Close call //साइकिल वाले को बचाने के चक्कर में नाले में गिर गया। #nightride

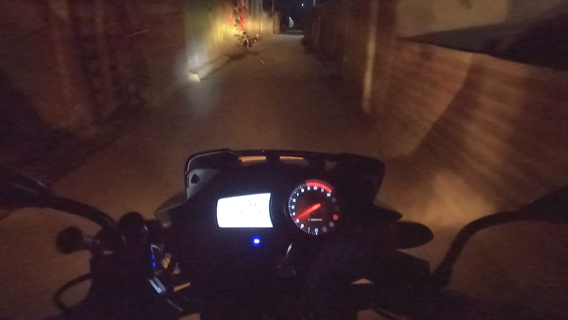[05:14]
हुलाई ये दिये की जो लिए गया इसलिए गारी रुको गया हम जाने दी आराम से अब रोक रहा है बाबा रुका देखा बाबा वही तो हम देख रहे था कि बुर्वा माधर चोद रुका नहीं साला है अजय अजय अजय अजय निकल गया चूतिया है